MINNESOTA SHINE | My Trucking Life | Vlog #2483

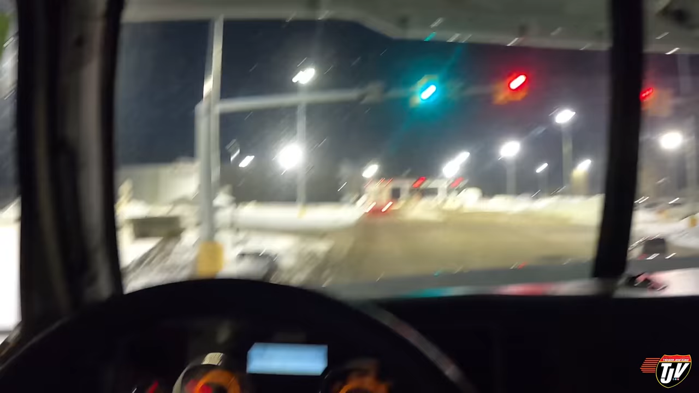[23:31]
Just on the other side of that gate is Canada. I have an empty trailer behind me, so it shouldn't be any problem. I don't have any need any paperwork. I just need my passport and stuff to cross here.